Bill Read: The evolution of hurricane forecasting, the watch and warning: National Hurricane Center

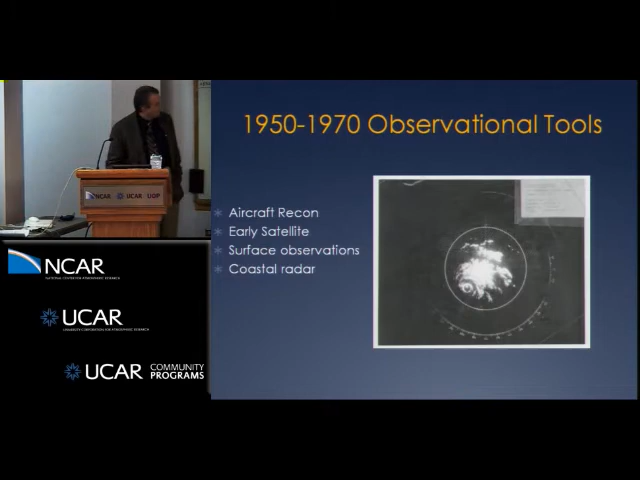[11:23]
Early satellite, the coastal radar, getting the coastal radar networks. That was the first network of radars, was the 1957 model of radars. And that's pretty close to what you would see on a radar picture back then. Nothing like we have now. Only a handful of people outside the weather office that existed at ever saw that information.